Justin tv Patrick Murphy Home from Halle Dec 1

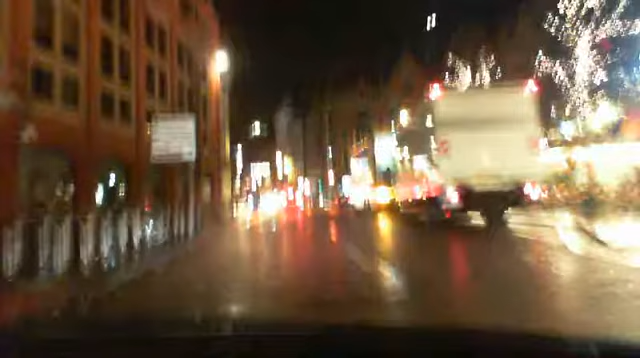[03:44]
Father Christmas on top of the town hall.
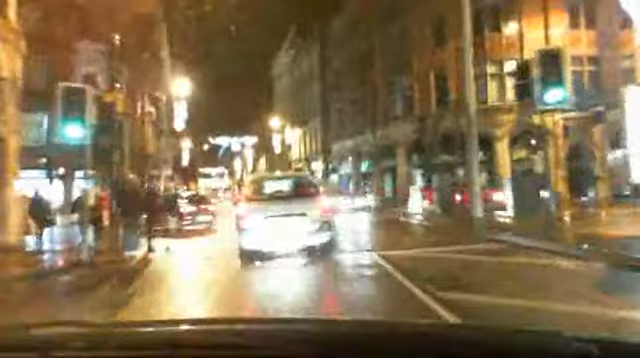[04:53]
I just hope this is working. The big wheel's going around tonight as well. See that in the distance, I think. Or you should be able to.
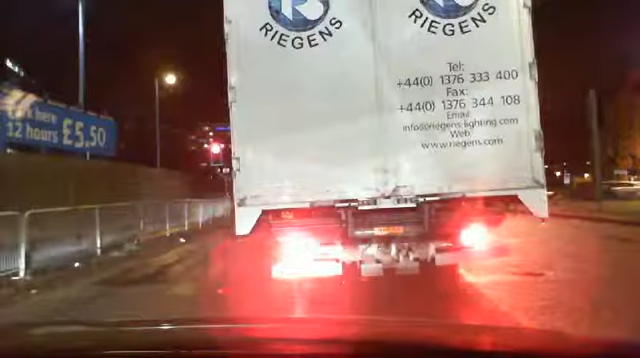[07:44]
Sure which way this truck's going. So it's in the middle of the lane.
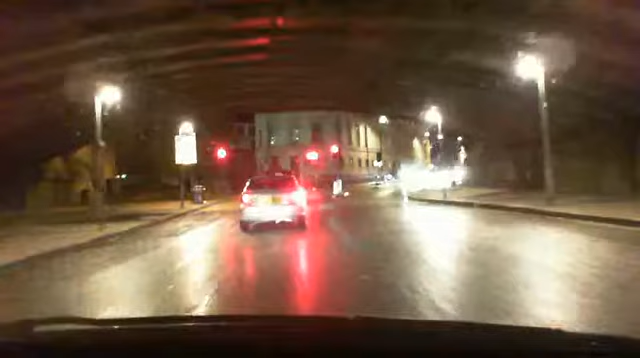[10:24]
We're under a bridge. You see the cathedral clock over there?
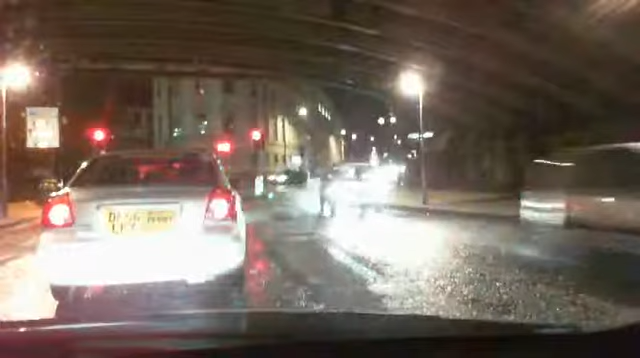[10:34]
Under the bridge? A white circle? And to the left of it is number 1 Deansgate. That building with the lights on the left, that's number 1 Deansgate.
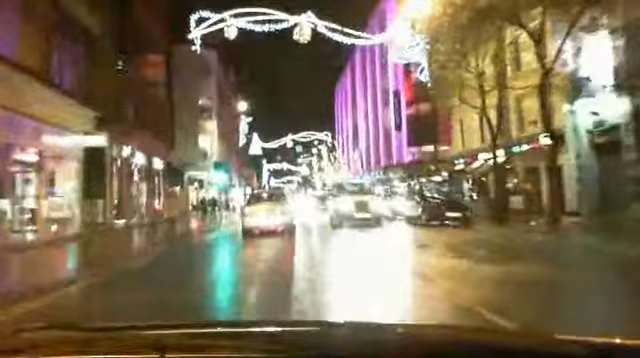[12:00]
I'm going slowly to try and get the lights to show better.
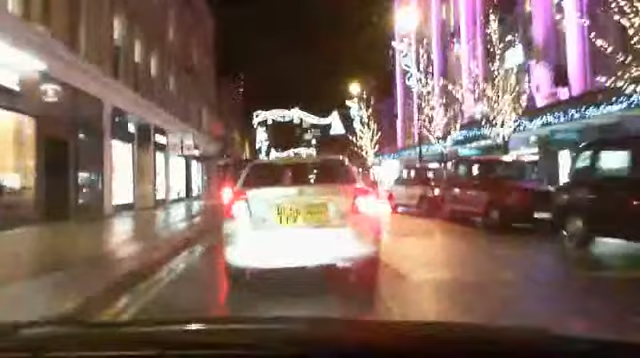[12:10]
Big store on the right with decorations all over it.
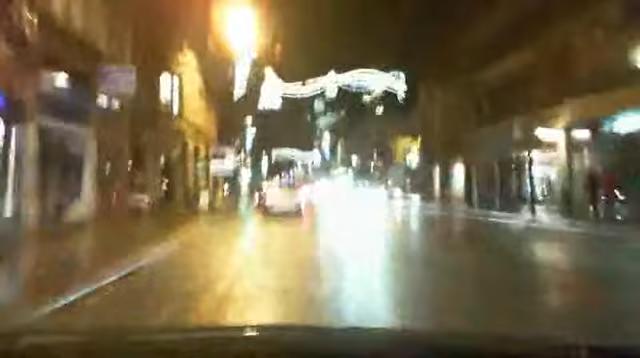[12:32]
Stop here for a moment and let you see this. We're on double yellow lines, but never mind.